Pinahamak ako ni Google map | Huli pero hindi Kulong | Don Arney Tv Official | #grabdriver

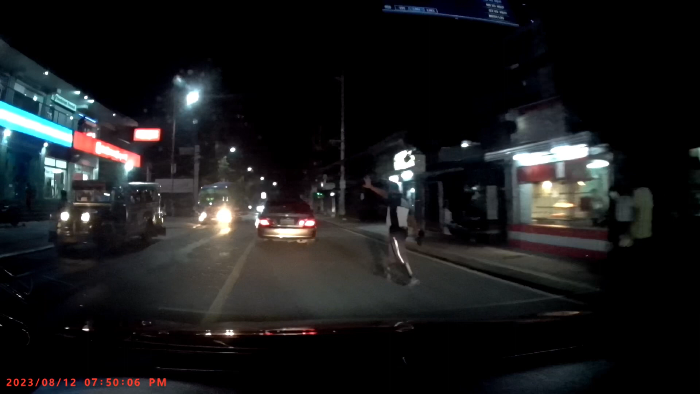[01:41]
Alright. Ayan si Kuya Enforcer. Huli po dito. Alright. Hey, good evening.